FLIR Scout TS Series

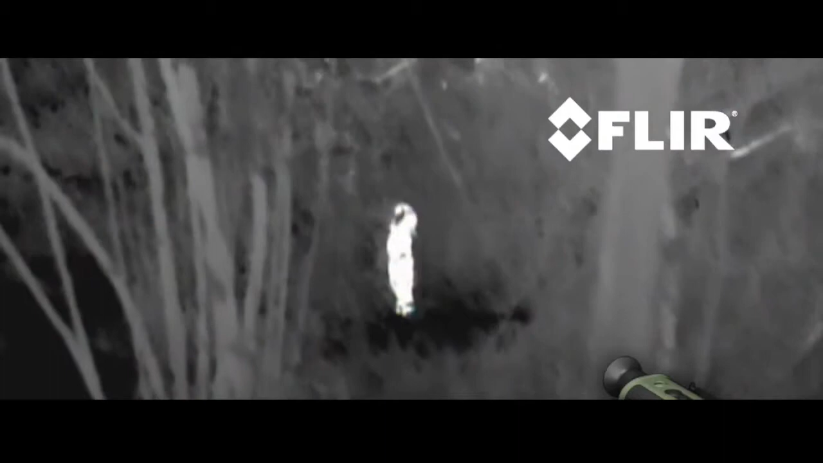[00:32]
mission whatever you like to do in the great outdoors Scout is must-have survival
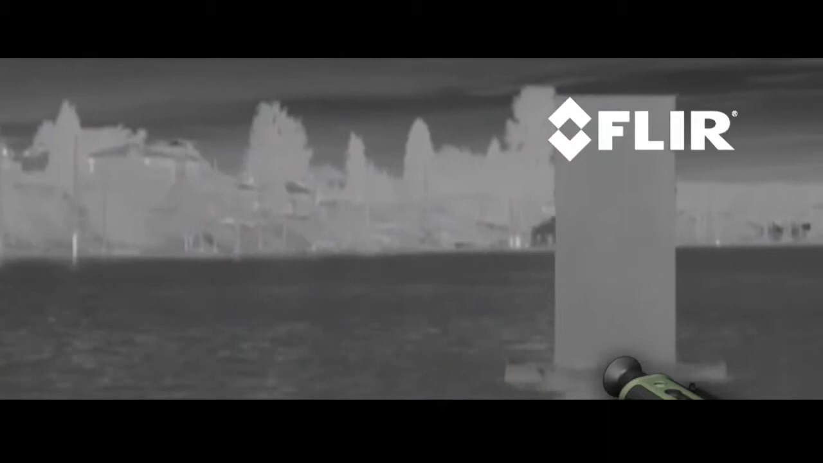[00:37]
gear unlike conventional night scopes Scout makes images from heat
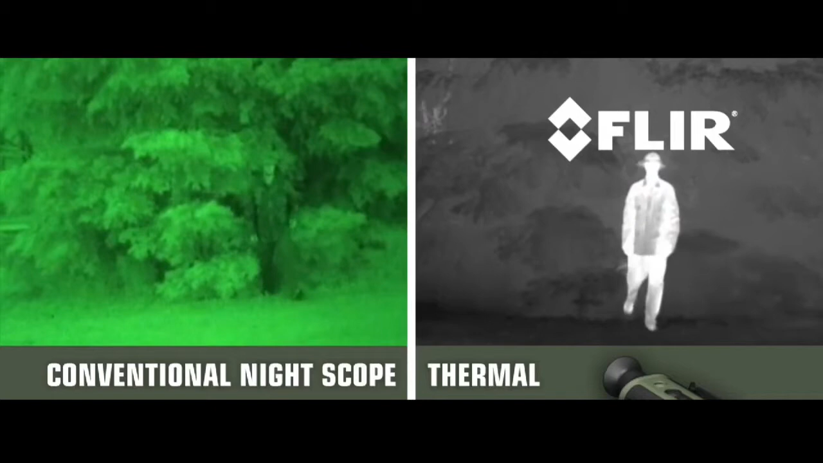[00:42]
not light sensing thermal and contrast differences that all animals humans
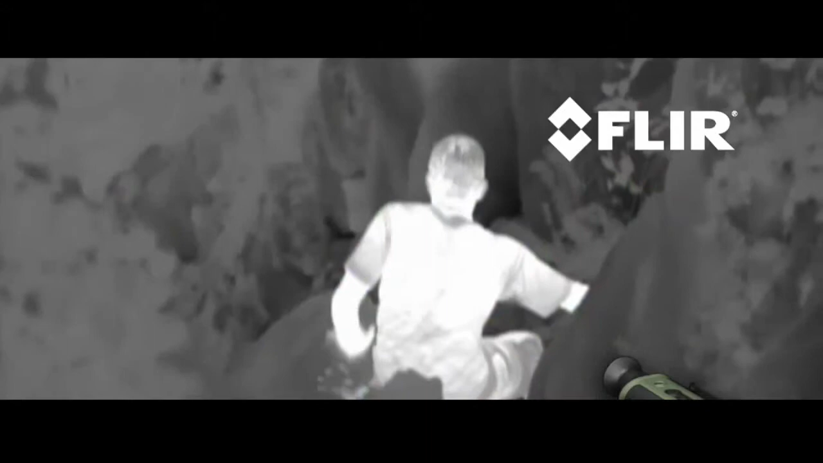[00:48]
and objects emit allowing you to see clearly in reduced visibility and in
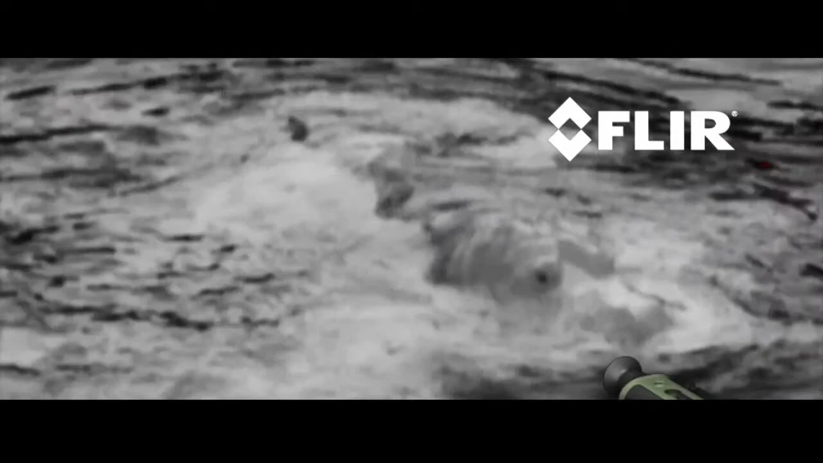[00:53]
total darkness you'll be able to tell camouflage from foliage to help you keep
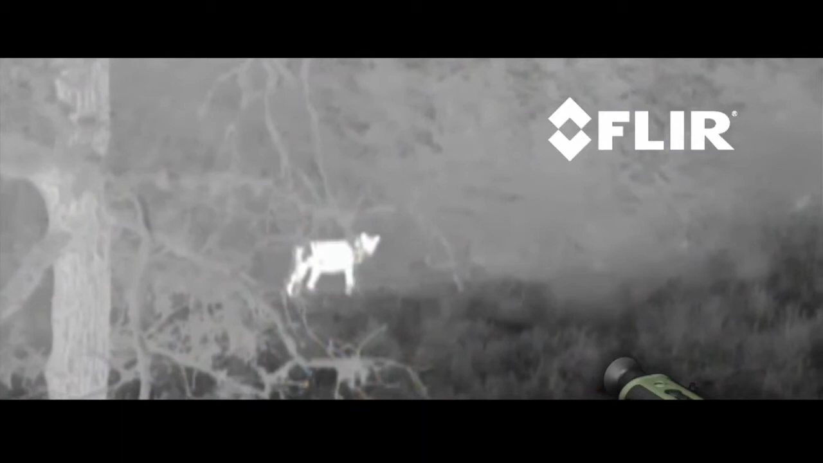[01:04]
navigate when conditions deteriorate and at night and see more and much farther than with any other night vision technology FLIR
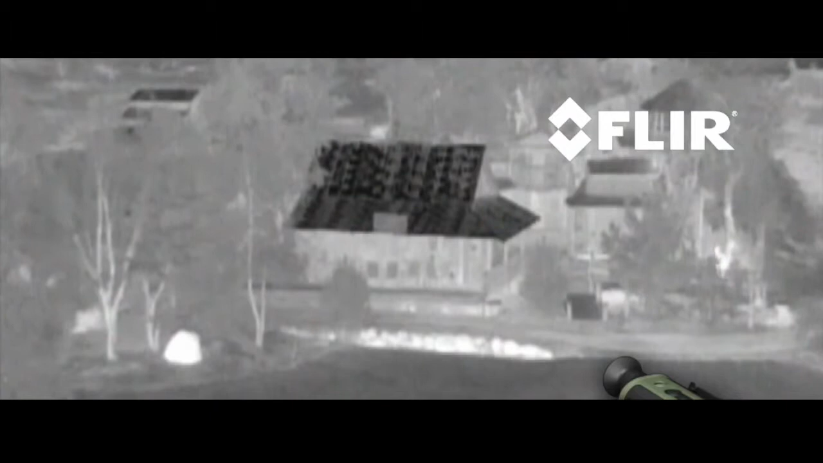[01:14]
Scout features a shuttered eyepiece to keep light from leaking out the viewfinder
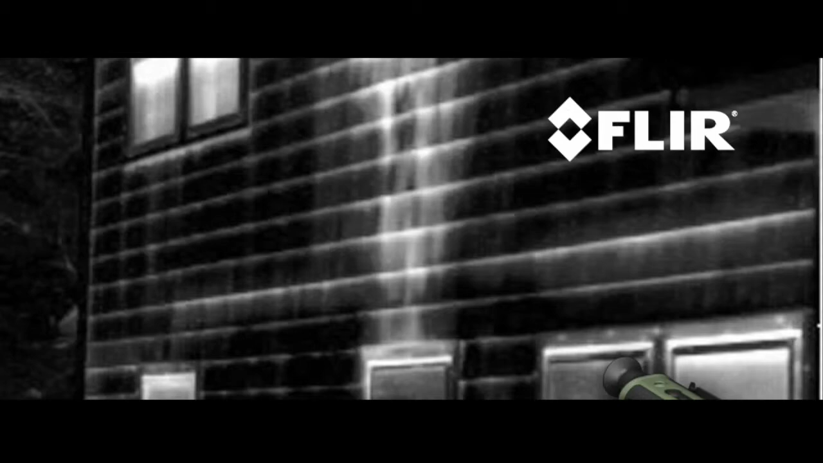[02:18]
and get a jump on weatherization issues at home on the trail
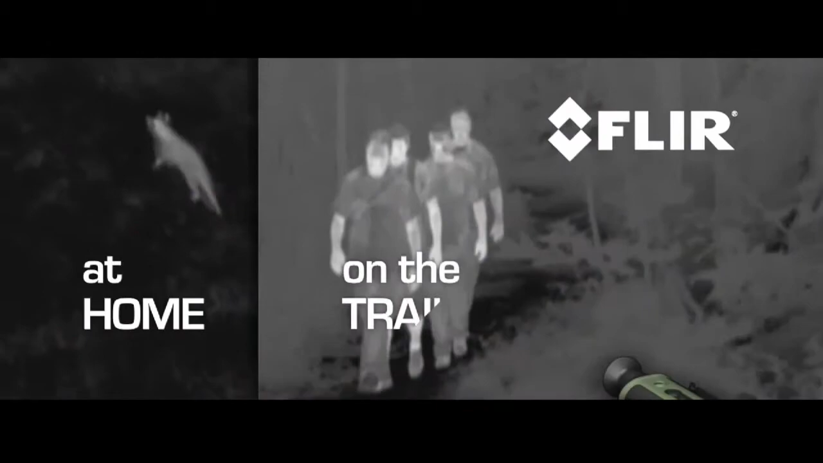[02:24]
out in the field takes you let's Scout lead the way Scout from FLIR